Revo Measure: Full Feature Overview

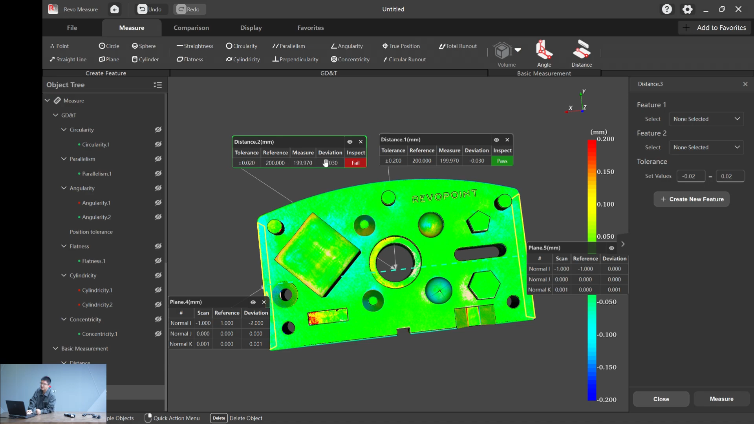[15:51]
Four and five. And hit measure. You will see that now it's a fail because the real deviation we have is 0.03. So that's almost, uh, that's almost every function I've showed you in the revel measure.
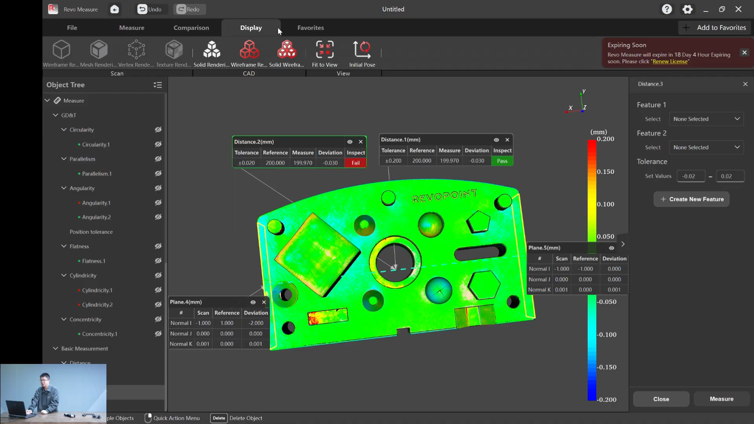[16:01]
After you, after you finished your, or your calculation, you can hit this generate report. You can get a file name.
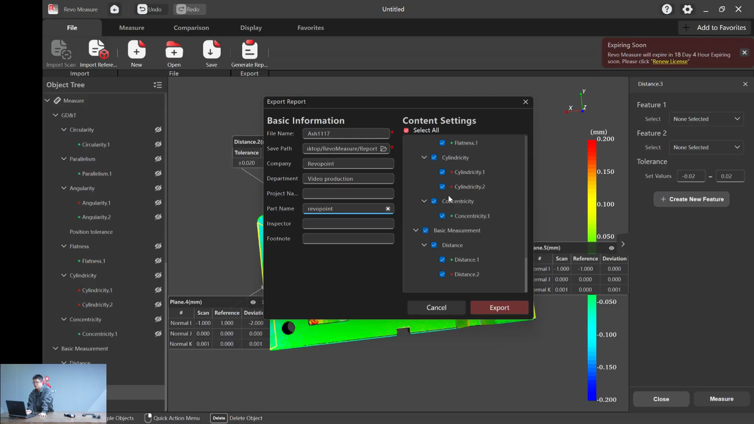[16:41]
project name, part name. You can just, and also you can show to disable or enable any content that you wanted to be included in your report. And just hit export.